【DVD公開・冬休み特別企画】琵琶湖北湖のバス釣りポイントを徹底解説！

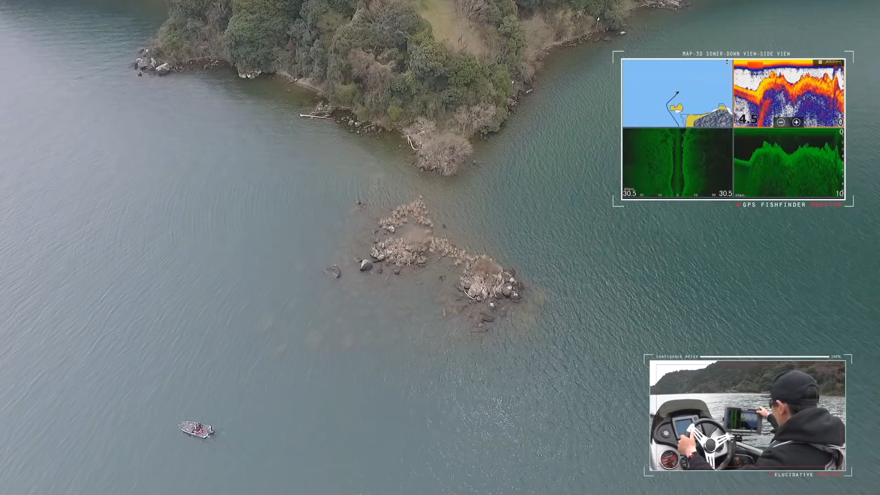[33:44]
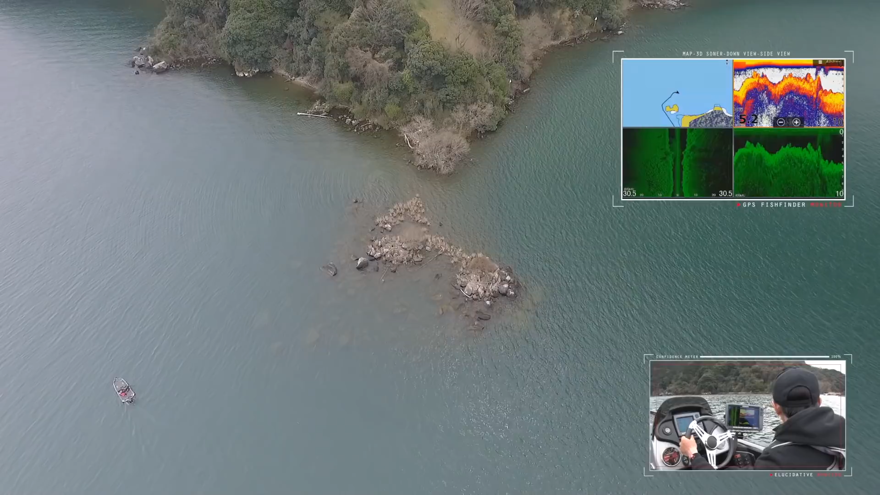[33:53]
今右側ぐらいが一番の沖の張り出しかな。かなり大きい岩が入ってますね。
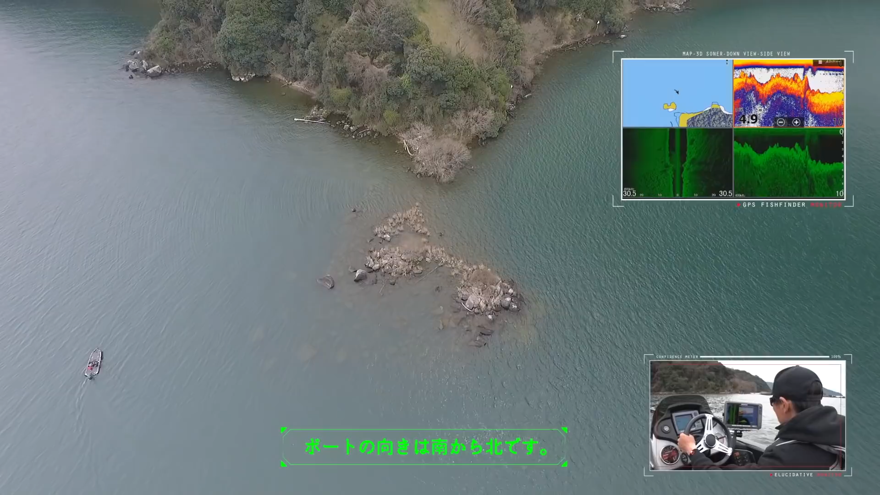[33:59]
軍艦島の周辺がこんな感じですね。
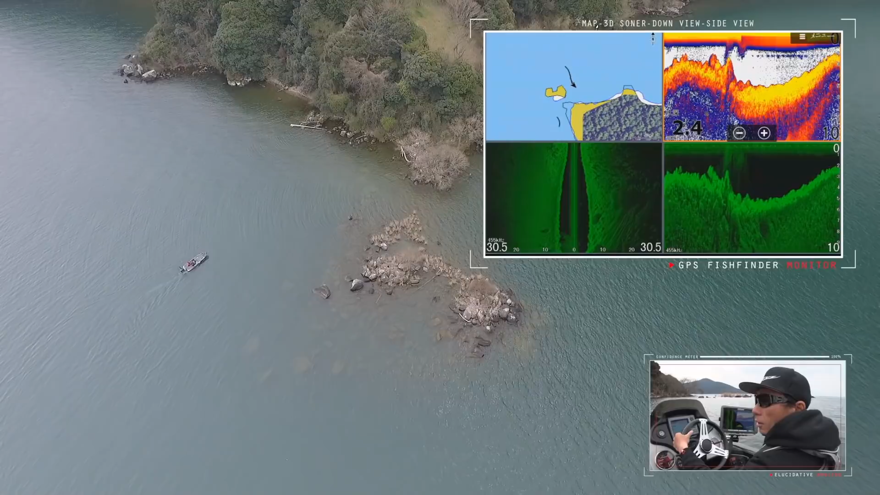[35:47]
ずっとこのストレッチ時代にロック帯が続くんですけど、ずっと岩場になってるんでね、
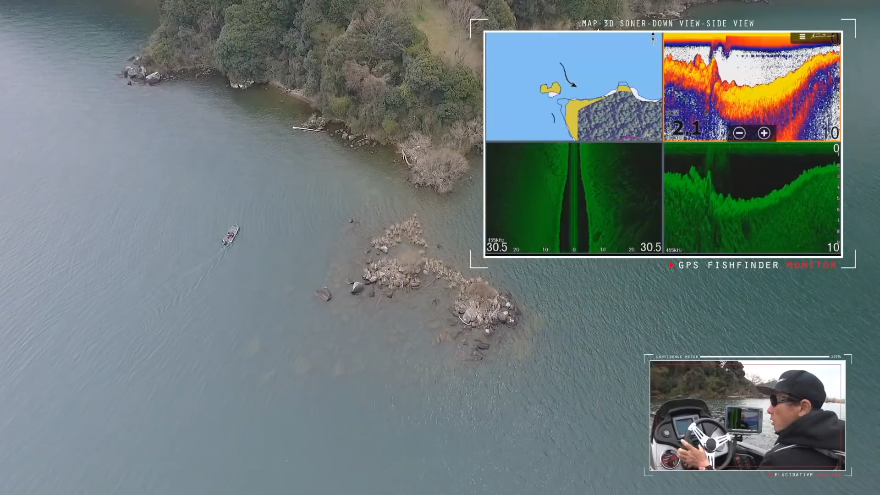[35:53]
大きい張り出しとか小さい張り出しあるんですけど、比較的水中の中にまで出てるんで、そういったところも全部ポイントです。ずっとこんな感じで岩ですね。この辺ちょっと岩がワンド状になったところは岩がちっちゃいですね。張り出してても岬状になったところほど岩がでかい。
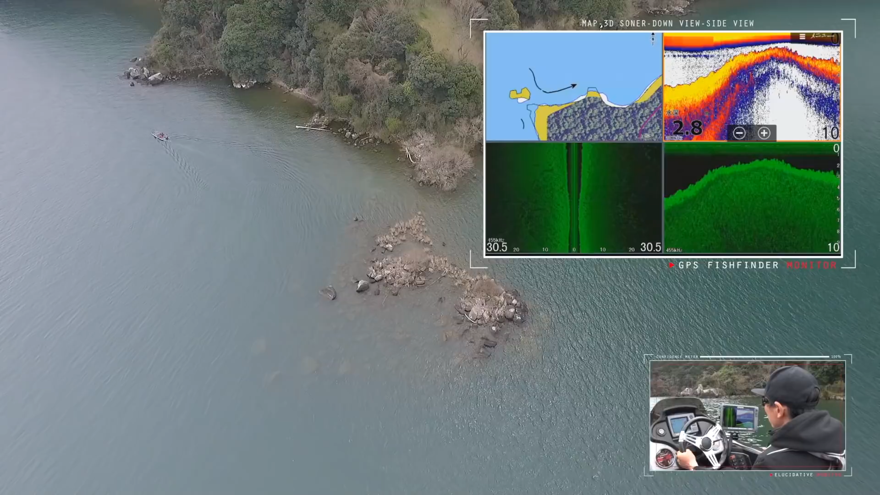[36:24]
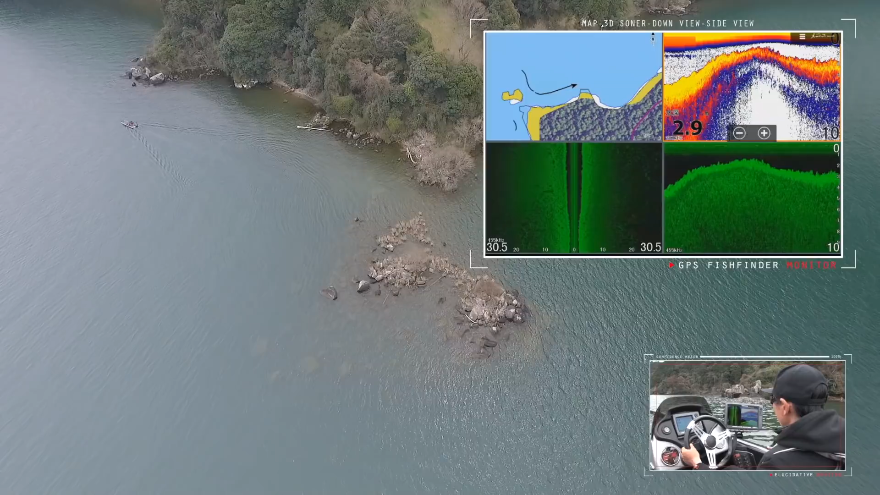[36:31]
この辺はちょっと水深が浅いんでね、若干ウィードも絡んでくるかなっていったところです。
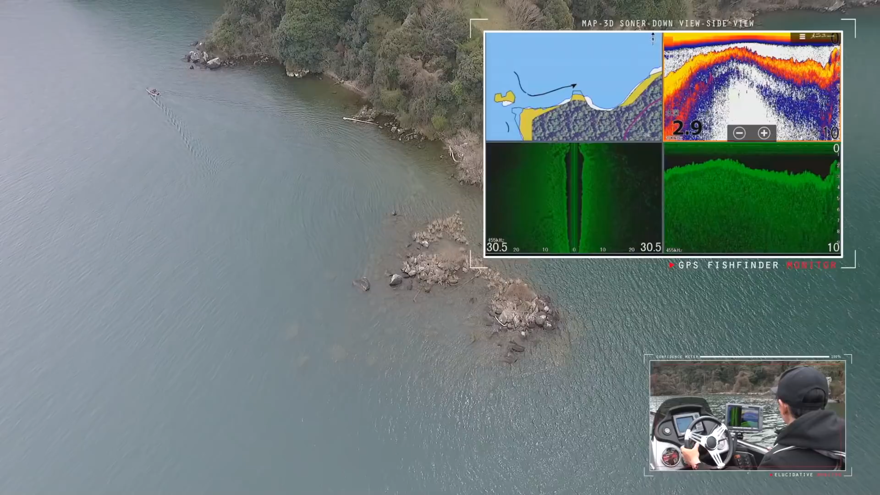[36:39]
この辺もね、やっぱ陸地が張り出してる分、水中の中にも大きい輪が張り出してるのが分かると思います。この辺もいいポイントです。
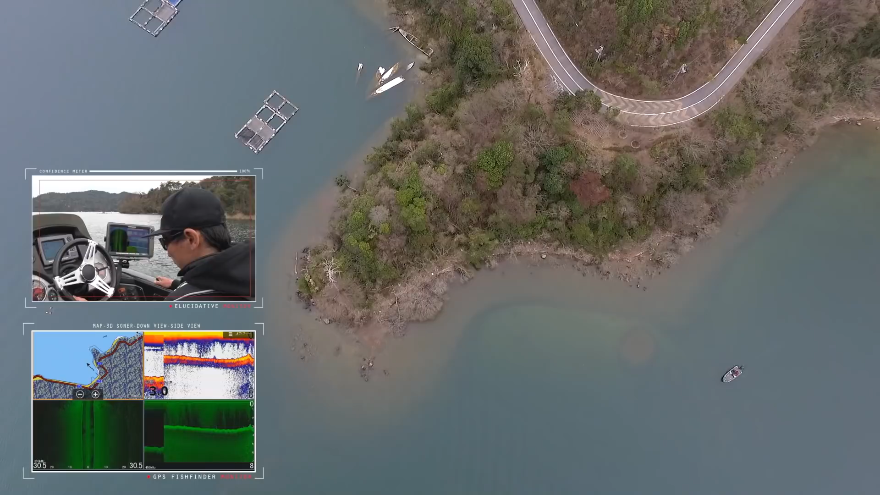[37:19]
ちょうどこの辺からかな。こうやって見ると結構高さありますね。
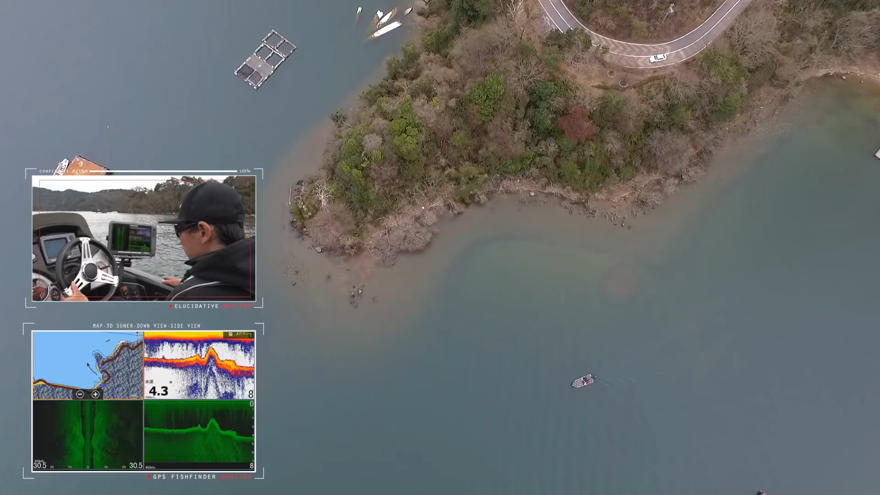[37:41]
これは、ゴロタ、ゴロタの張り出しですね。
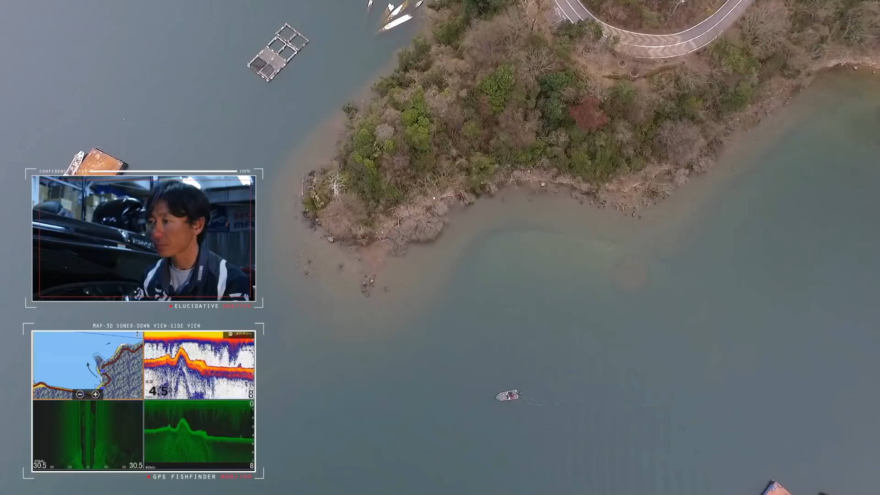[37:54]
はい、堀切湾の、奥の岬なんですけれども、ここの映像、ボートは比較的ポイントの、アウトサイド寄りを、トレースしています。で、魚探映像の方はですね、ポイントの高低差を見ていただきたいので、
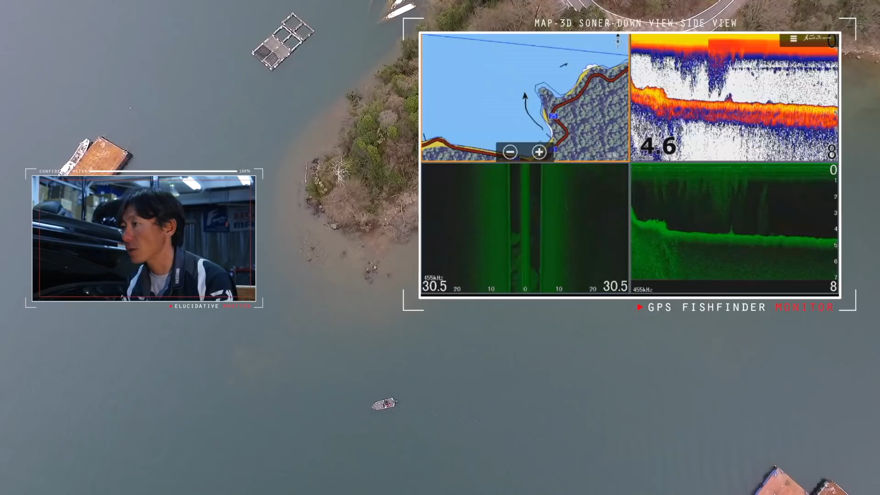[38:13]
マップ上についたラインのコース、大体この辺の辺りを通過しています。岬の張り出しはかなり沖の方まで浅い水深が続いているんで、岸から50メートル以上行ったところでも多分水深が1メーターぐらい。これが張り出しの始まりですね。
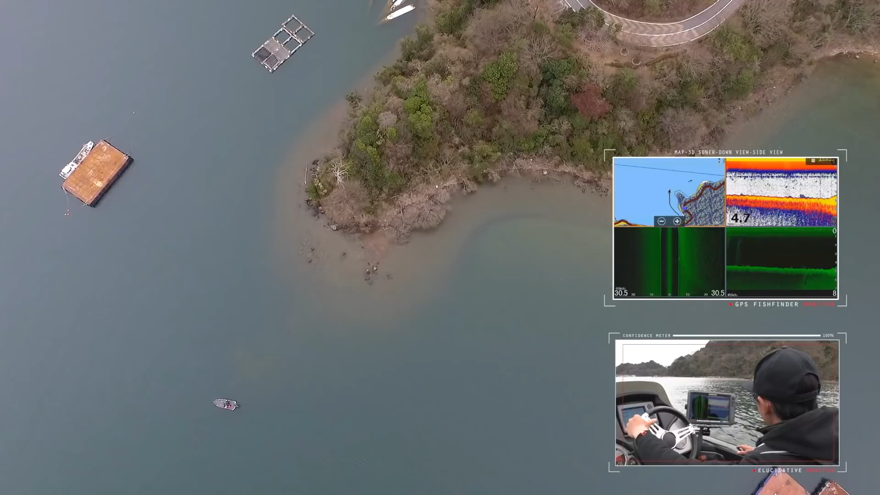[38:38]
これが張り出しの、トップですね。かなり先端の方、もう水深2メーター切ってるような水深になってますね。はい、ここ堀切湾内ですね。